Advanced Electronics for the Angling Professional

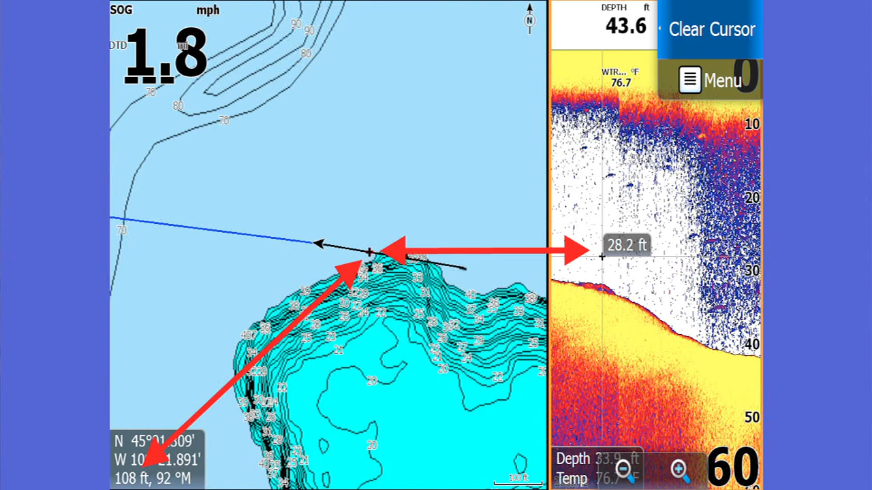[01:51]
On screen: water 76.7°F, speed 1.8 mph
And all the models do this. Usually the arrow button. Push the arrow button. Put the cursor on top of the fish. And they come up with a little box down in the lower corner. And that tells you that it's 108 feet behind the boat.
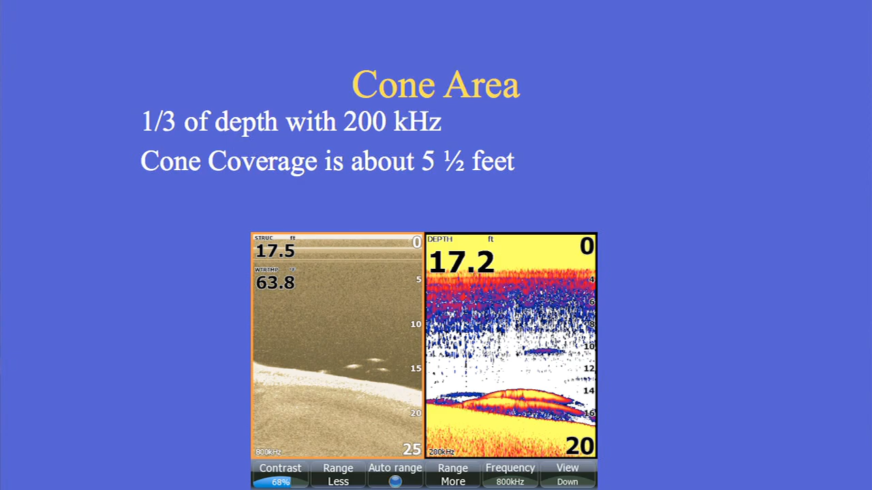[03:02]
the coverage of the sonar is about 5 1⁄2 feet, which is shorter than my arm span. So if the transducer's at the back of the boat, Gary's 2 feet this way,
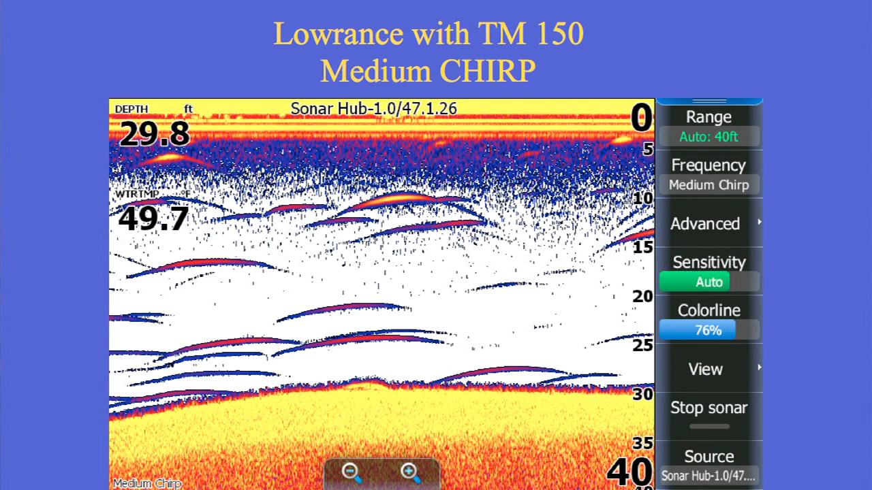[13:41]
On screen: depth 29.8 ft
So this is using that Aromar chirp transducer. So this is, you know, good stuff. It's a chirp transducer and a chirp unit. It gives you a clean, crisp display at 30 feet. Here I'm comparing it, okay?
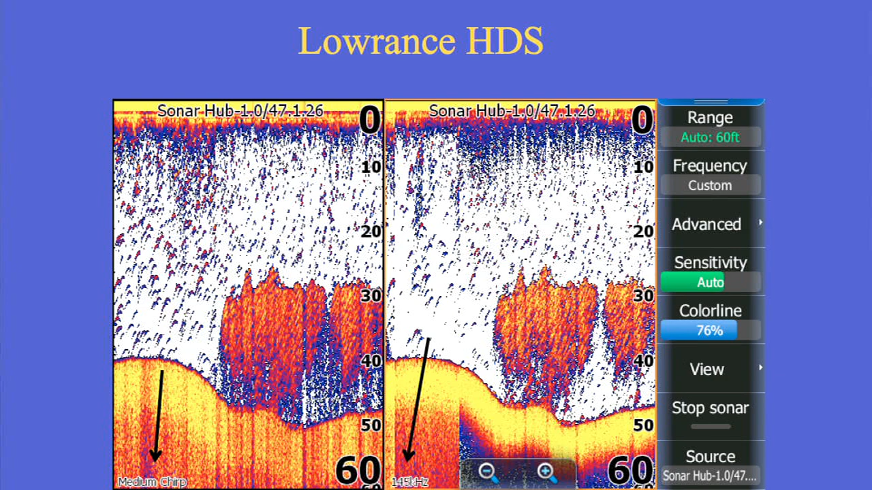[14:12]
Which was really nice. Just thick, cool to crappies. So on the left is medium chirp with that, with the Aromar TM150 transducer. And on the right it is single frequency on that same transducer, just using single frequency. So it's not chirping. Not much difference.
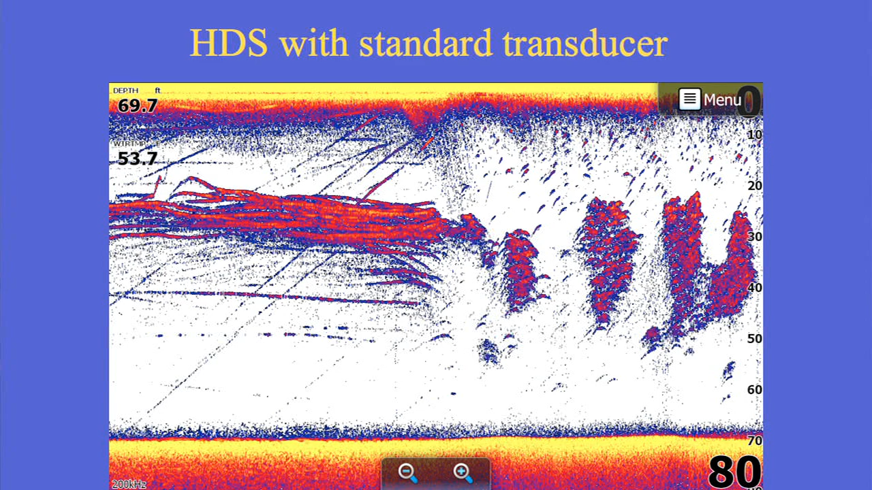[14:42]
On screen: depth 69.7 ft
No chirp, just regular transducer. That looks fine to me. This is an elite chirp on high, using high chirp on those same crappies.
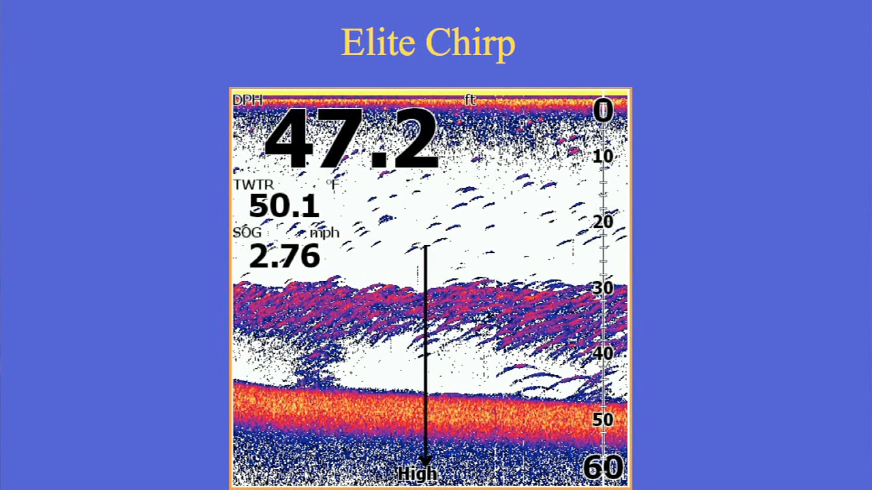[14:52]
On screen: depth 47.2 ft, water 50.1°F, speed 2.76 mph
This is those same crappies with single frequency.
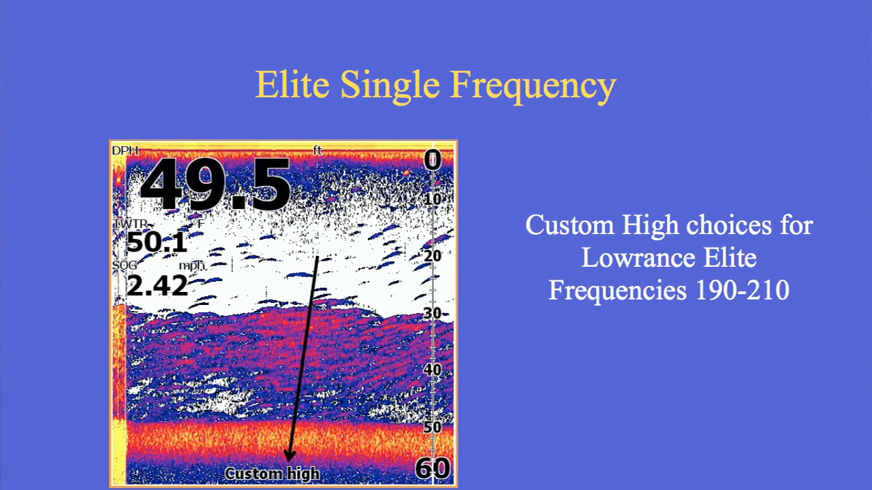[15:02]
On screen: depth 49.5 ft, speed 2.42 mph
This is Raymarine with chirp on about 200, high chirp on the left.
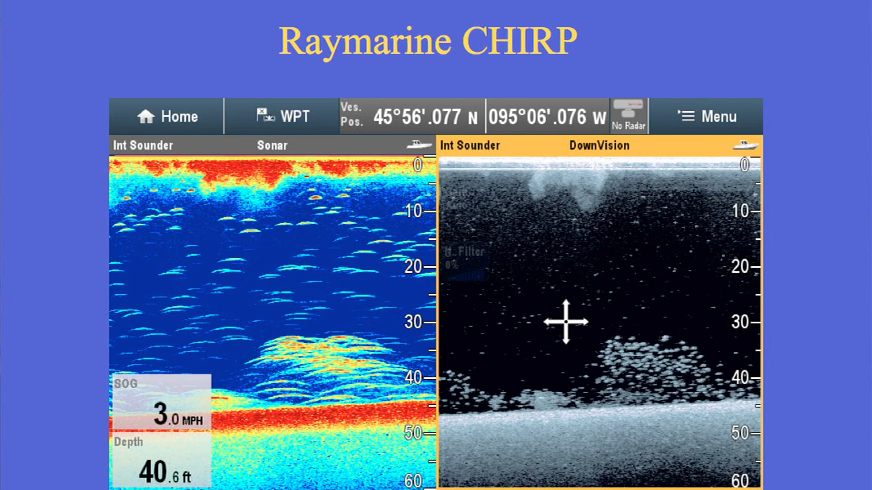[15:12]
On screen: depth 40.6 ft, speed 3.0 mph
I included their down imaging so you can see what the crappies really look like.
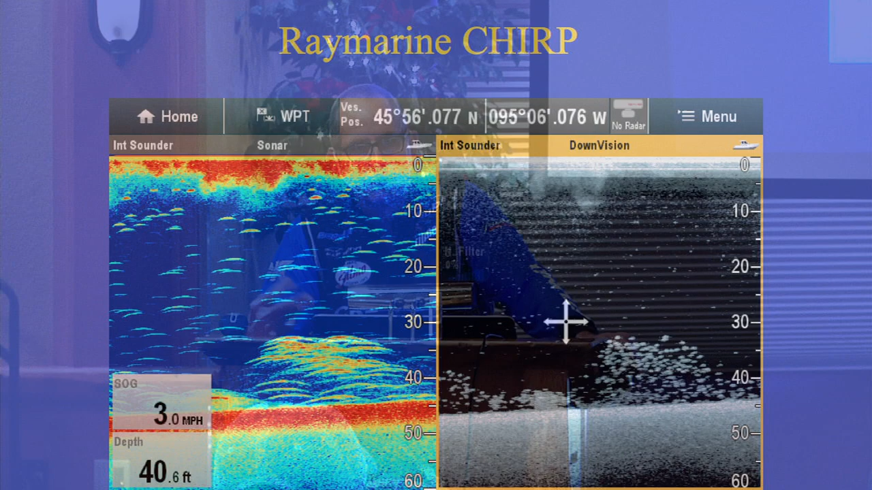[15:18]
On screen: depth 40.6 ft, speed 3.0 mph
If you want target separation, don't think chirp.
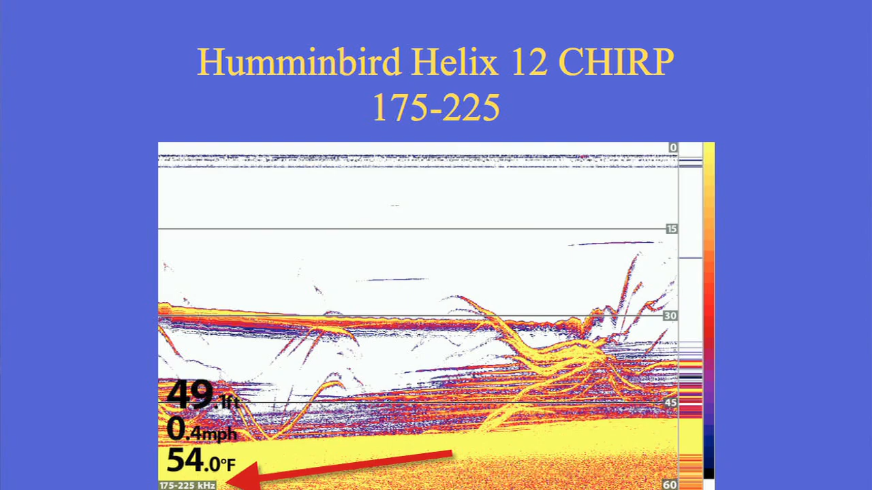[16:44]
On screen: water 54.0°F, speed 0.4 mph
Those are fish swimming. These straight lines here are a brush pile. You notice they don't move. They just stay the same. You know, it's a brush pile. So he's actually seeing fish in the brush pile, which to me looks good. You know, I didn't take the picture, so I don't know the conditions.
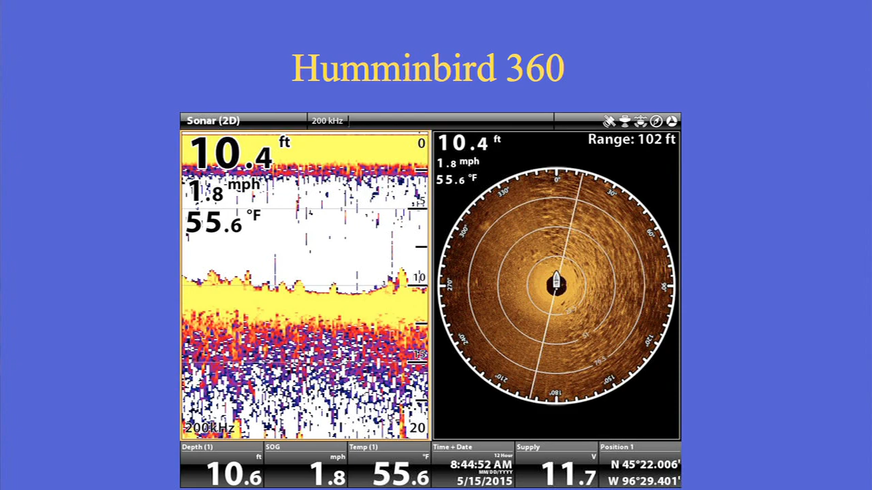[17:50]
On screen: water 55.6°F, speed 1.8 mph
You know, think about it. Now that's a really good use of it. You know, he's trolling the transition of rocks. And he wants to be right on the edge because that's where the fish were. And he can see that ahead of him.
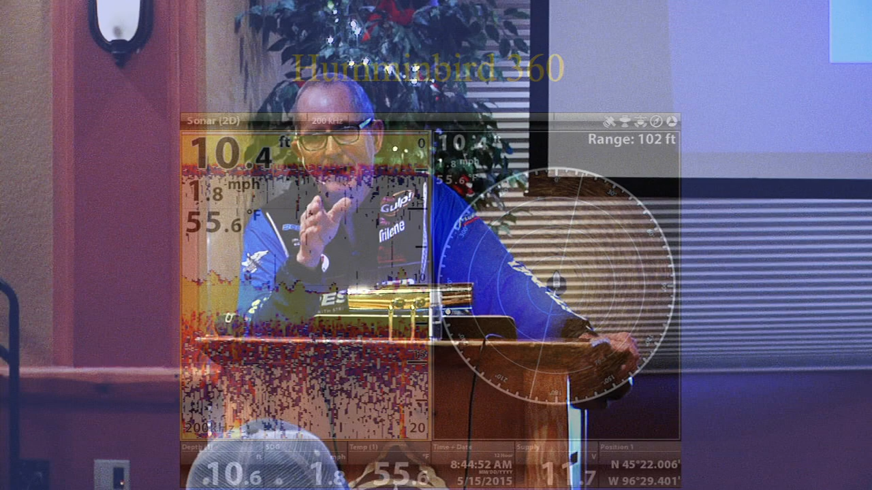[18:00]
On screen: water 55.6°F, speed 1.8 mph
So that was a good, you know, to me that's a great use of it. This is Lawrence's Structure Scan 3D. This is, you know, I mean, I think it's just starting to sell now.
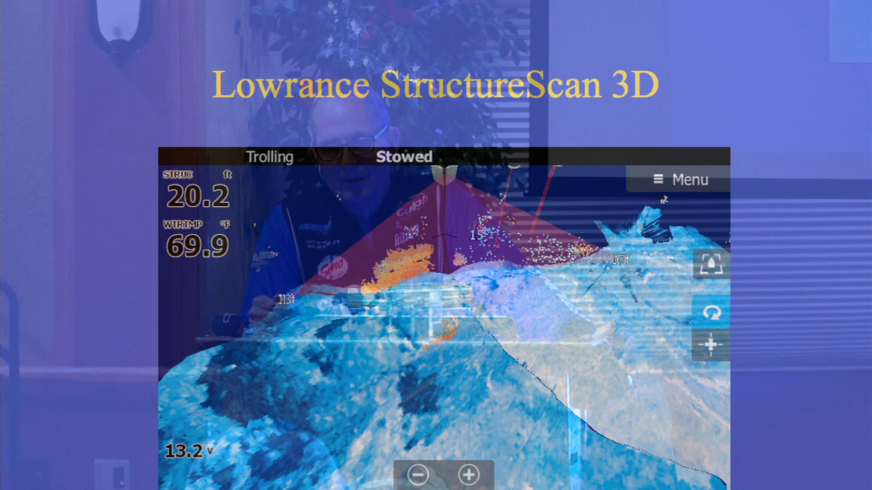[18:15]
On screen: water 69.9°F
We're not going to, you know, the use of it is basically the factory guys have been doing, just doing testing, getting pictures.
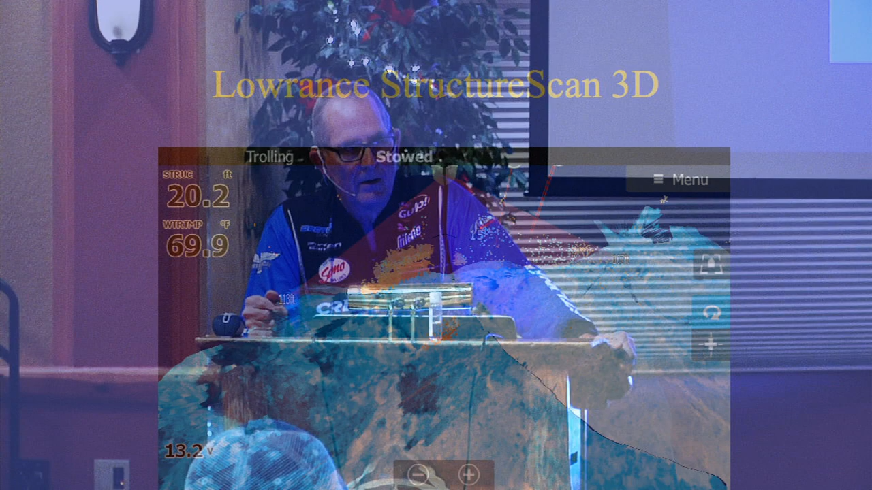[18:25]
On screen: depth 20.2 ft, water 69.9°F
This is from one of my pro staff, Mark O'Neill, who does validation for Lawrence. And he had a 3D this fall. What he's saying, you know, it's showing you, instead of just side cam not showing the depth, it's showing the depth of it.
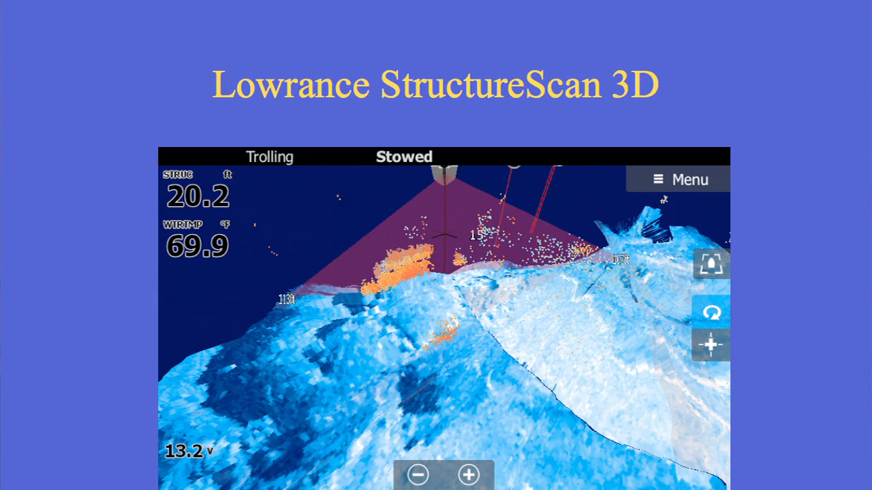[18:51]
On screen: depth 20.2 ft, water 69.9°F
And so you can see it in 3D. It shows the fish in different colors. And so these are fish that it's showing. I don't know how useful it's going to be, you know, because I haven't used it yet.